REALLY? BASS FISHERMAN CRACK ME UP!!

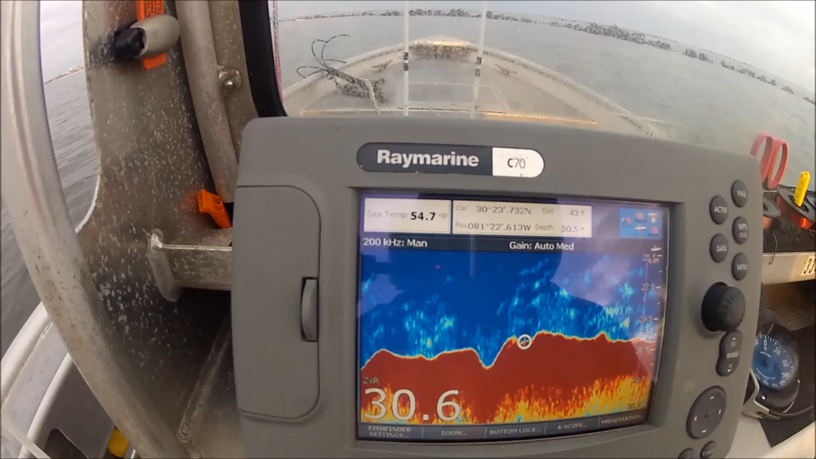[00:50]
54.7 is what mine says. Okay, 54.7 degree water.
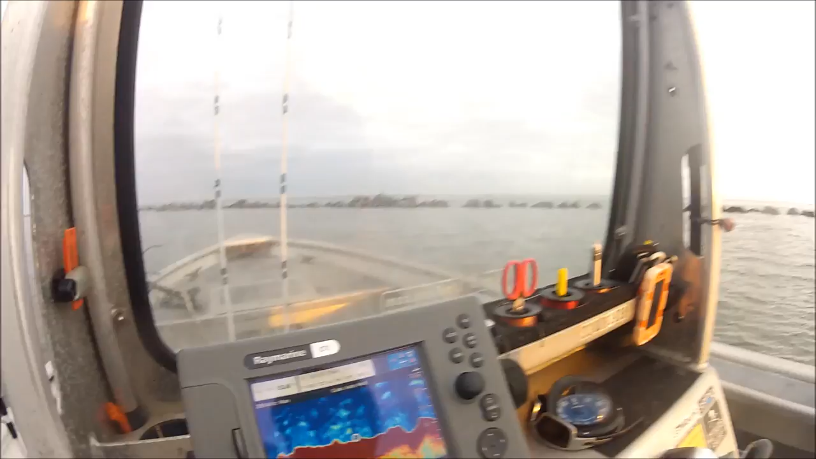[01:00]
It's 30 foot of water here in the Atlantic Ocean. So, we're going to see what the story is.